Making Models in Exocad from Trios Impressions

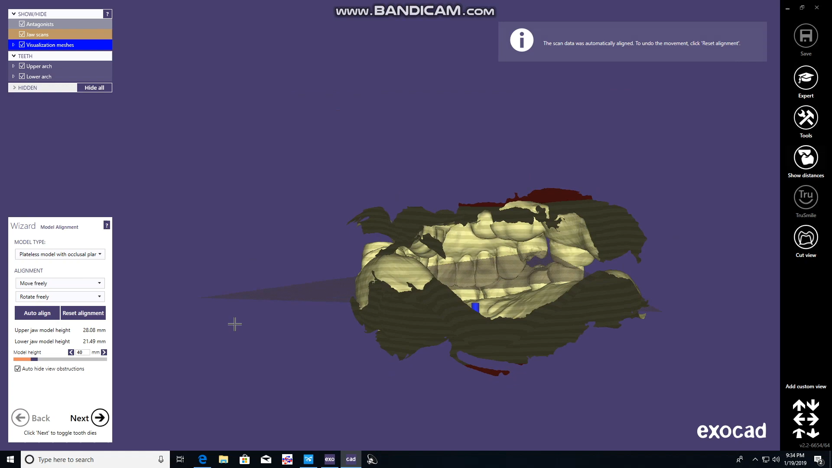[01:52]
You can also manipulate it to see if you'd like to adjust it at all.